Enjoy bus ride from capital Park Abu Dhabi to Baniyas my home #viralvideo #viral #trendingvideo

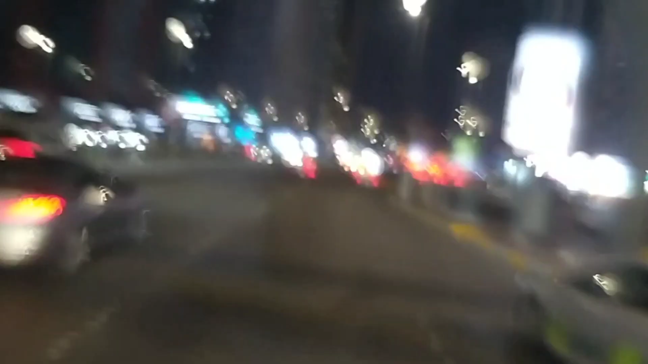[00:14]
Umaga, tanghali, hapon. Ayan, dito kami galing sa may Capital Park, Abu Dhabi.
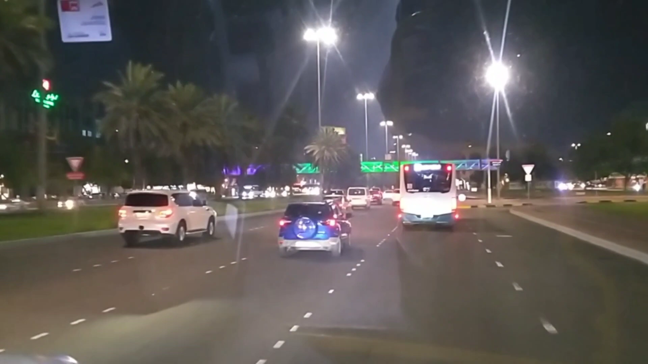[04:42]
Itong sa kanan. Papasok yan doon. Pick up ng passengers tapos iikot. Lalabas uli. Yan. Pupunta na sa kanilang final destination. Mga bus. Nakita nyo guys, wala kayong makita ibang bus dyan. Ganyan lahat na bus makita mo. Ayan o, nasa kanan ko. Ganyan lahat. Kasi hindi uso dito yung mga private na bus company. Hindi uso dito. Ang bus lang dito meron government basis lang.
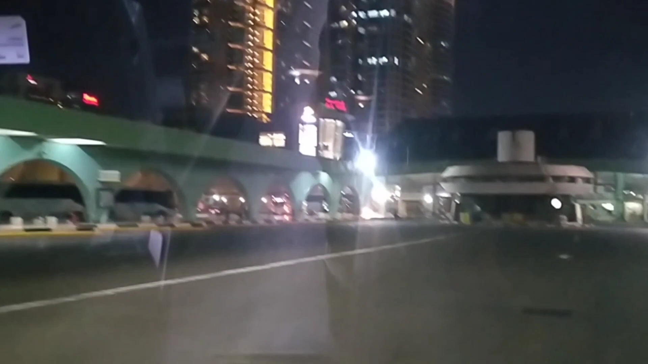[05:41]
Ito yung pinaka main bus station ng Abu Dhabi. Yan.
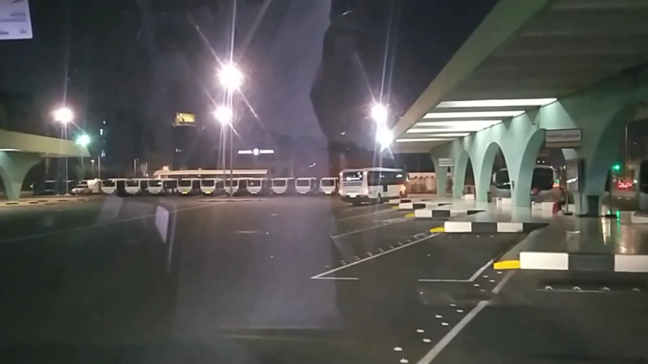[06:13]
Hindi pwedeng hindi masunod yung timing kasi nga sa isang ruta, minsan tatlong bus, apat. So, dapat magkasunod-sunod sila. Hindi pwedeng magkakaiba yung ano. Mag-iba-iba yung oras. Ayan, humihinto. Ay no, yung isang bus, halos ganyan lahat ng bus dito. Pang public bus na Masada.
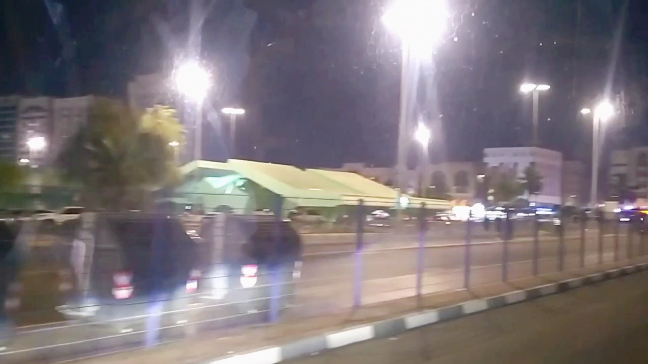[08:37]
Kaya napaka-smooth dito. Ayan na.
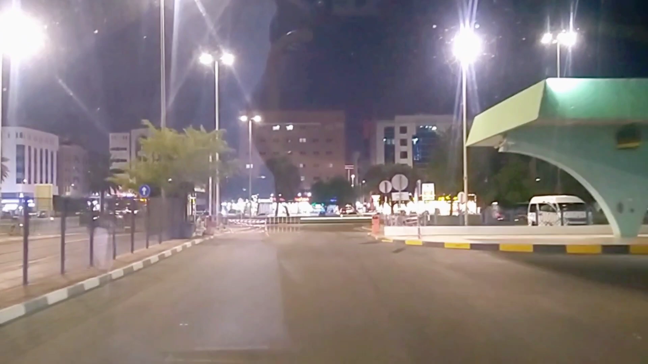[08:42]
And palabas na ito ng way niya. Papunta dun sa destination niya.